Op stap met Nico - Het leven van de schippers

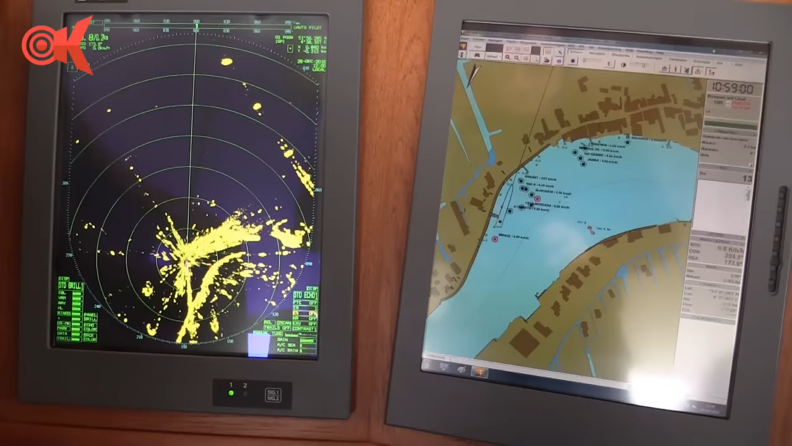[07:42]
We hebben een touchscreen scherm, dat is in de plaats, anders zou je 200 knoppen in je stuurder nodig hebben.